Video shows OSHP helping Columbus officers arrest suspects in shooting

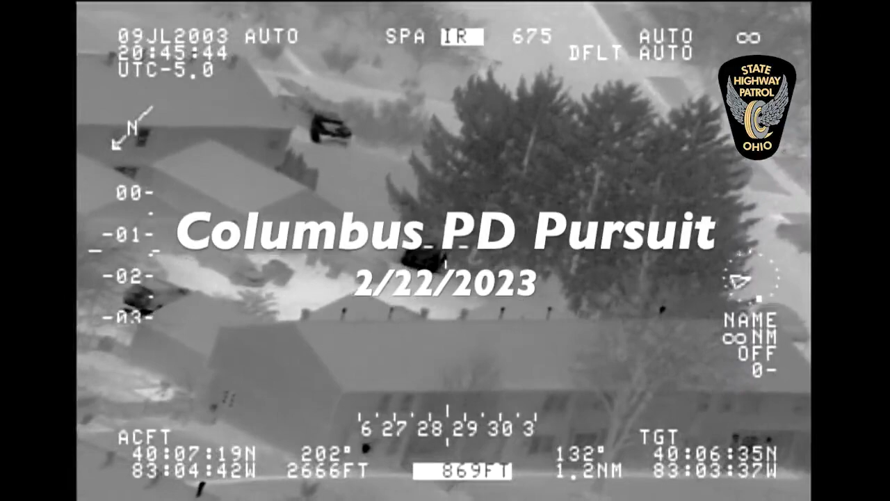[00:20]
I'm all there for a second. This car is taking off into Danbury. OSP Plane, we're in that area. We got that car on camera if you guys want us to call it off.
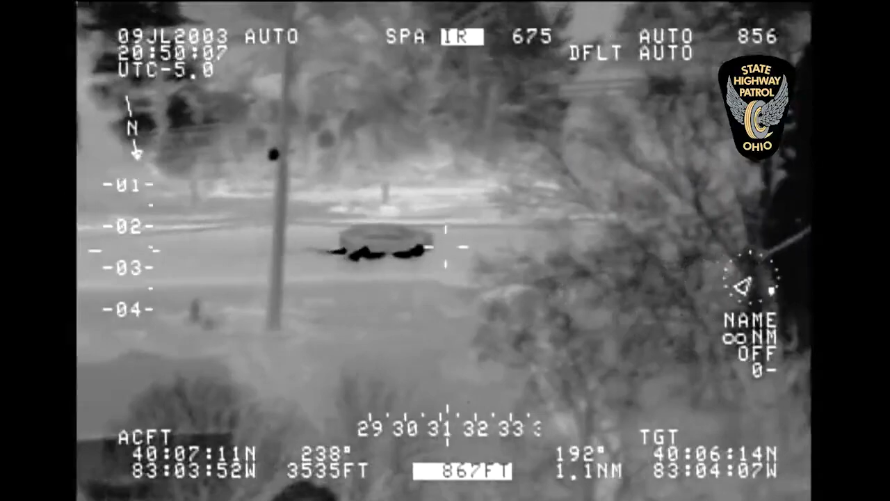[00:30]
We're westbound on Snaufer. There, he's still westbound on Snaufer. Coming up to Bentree now, passing vehicles. One-two-one, I'm fine. I lost it. It's coming out of Danbury. Over there in that has it. Hey, for an OSP Plane, we're at Martin and Sawmill now. Martin and Sawmill.
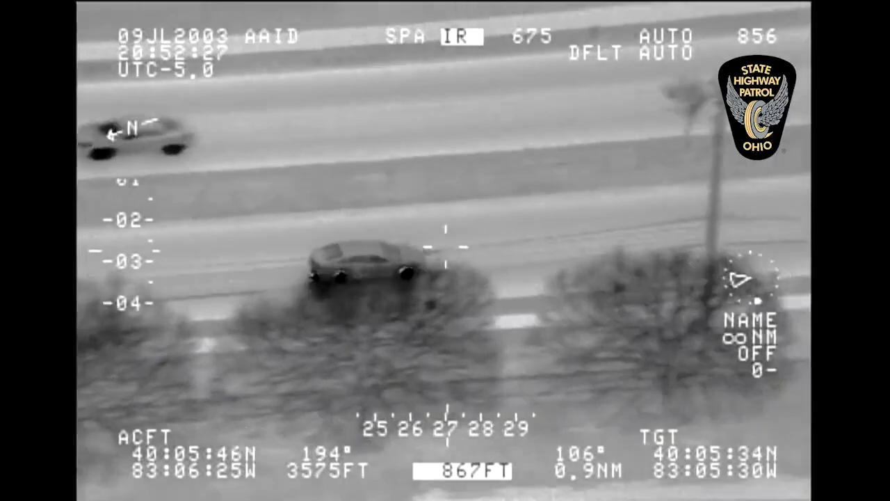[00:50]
Hey, K9-2 VFs are probably in possession of a .40 caliber handgun. It's behind the Coles and Dick's Sporting Goods right now.
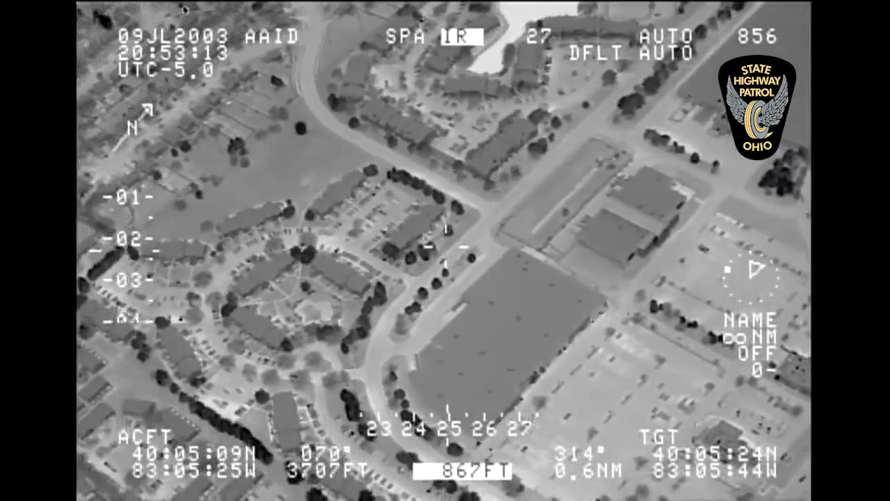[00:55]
Getting ready to go up to the curve. Looks like it's going to take the first right to the apartment complex. Everybody is still in the vehicle.
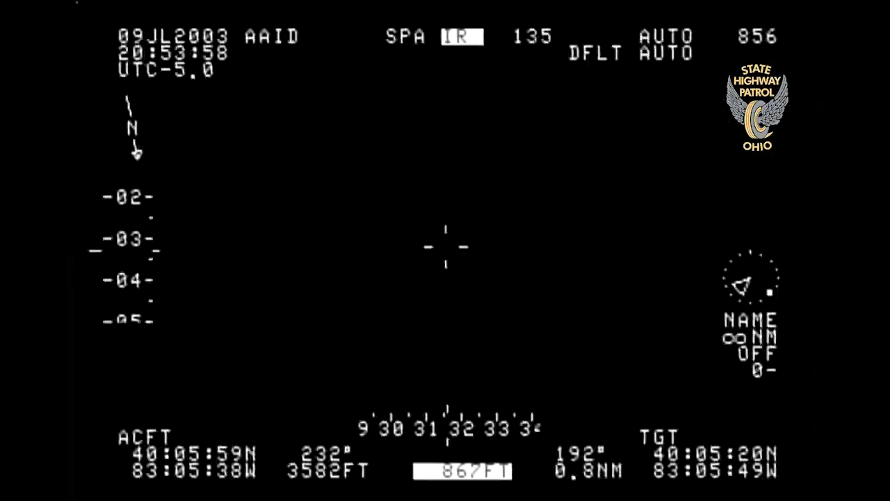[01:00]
Slowly going through the apartment complex currently. Alright, got two exiting the vehicle. They are running westbound behind a dumpster. Alright, two on foot.
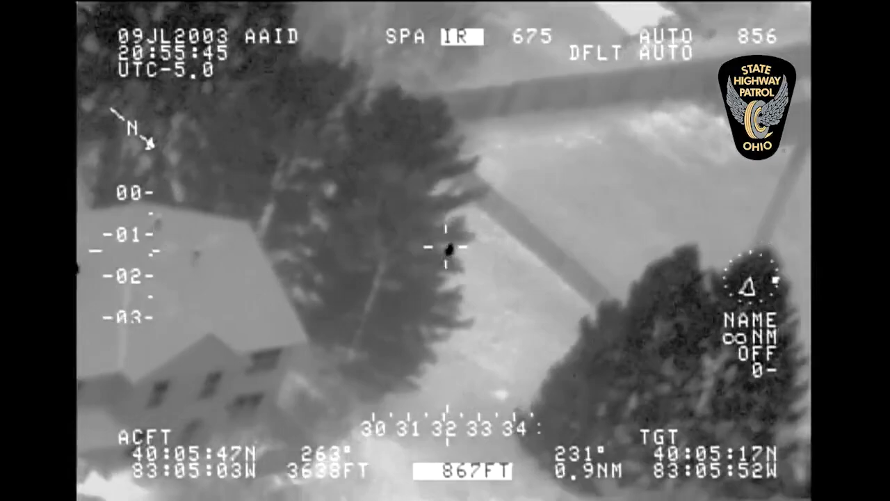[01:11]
They are running southbound behind all the apartments. Cruiser, off to your left.
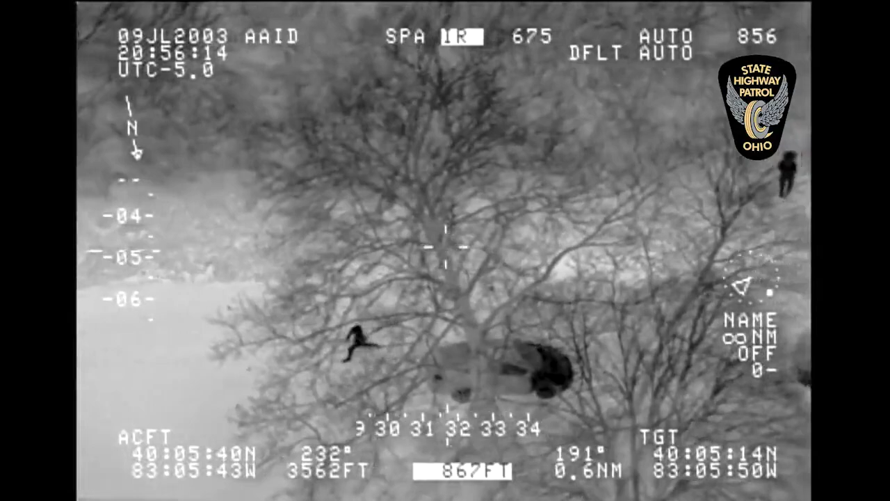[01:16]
Alright, air. He just placed something at the corner of this apartment.
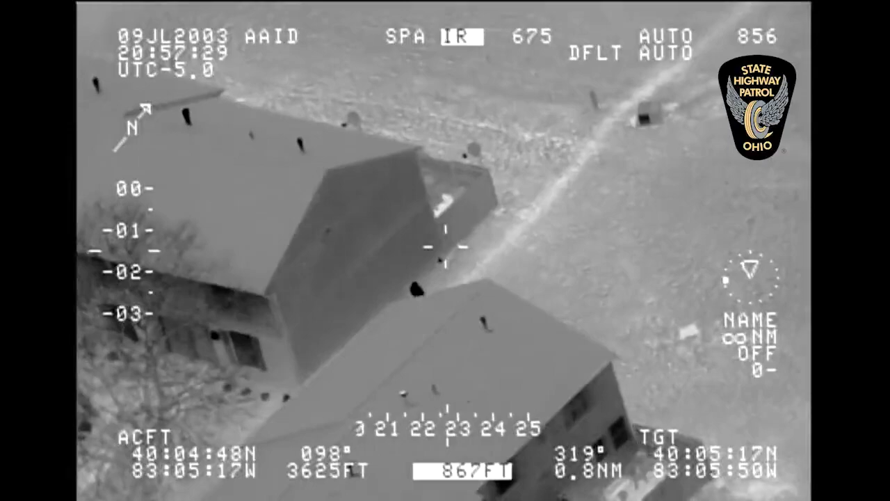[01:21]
We'll come back to it. We got it marked. 7-1, I'll be here. Want to jump point? Alright, he's in the backyard, guys. Jumping a fence.
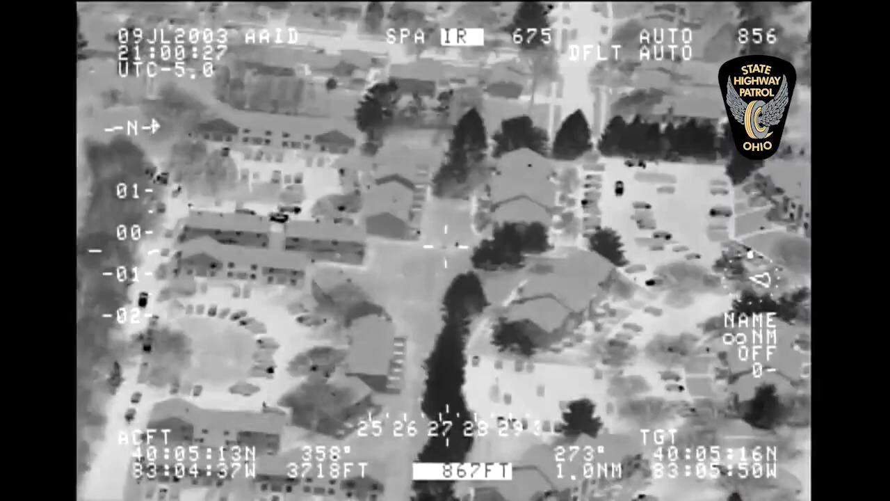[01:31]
Currently running northbound. Now coming back out to the original location. He's running back to the car. Running back to the car. 1-7-3 and 1-7-2. 3-2-1, 1 in custody. Down on your right.
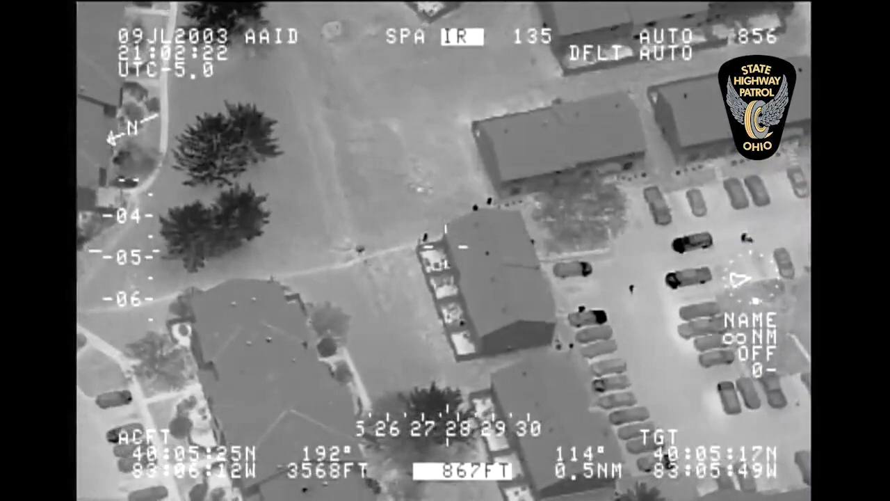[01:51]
That's 10-3 down here. You said you found a 33. Affirm.